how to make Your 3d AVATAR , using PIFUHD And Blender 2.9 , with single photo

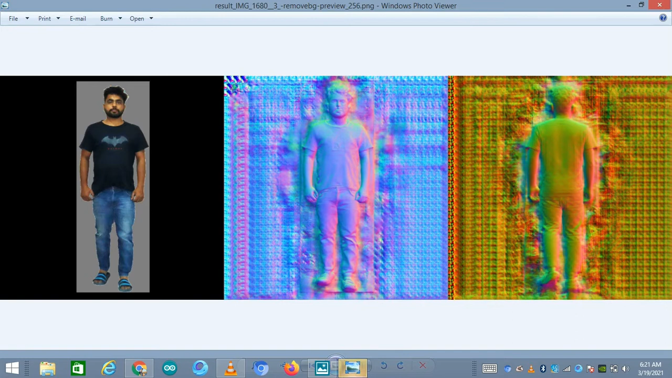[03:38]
जैसे कि एक PNG फाइल में को पता लग रहा है कि एक single image से,
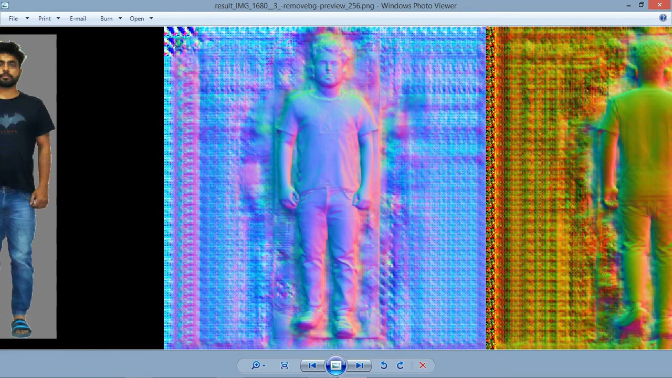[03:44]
कैसे इसने 3D model create करें, जैसे यह आपको front दिखाई दे रहा एक side में, blue में, अब yellow में आपको back दिखाई दे रही है, तो यह इसने खोद ही single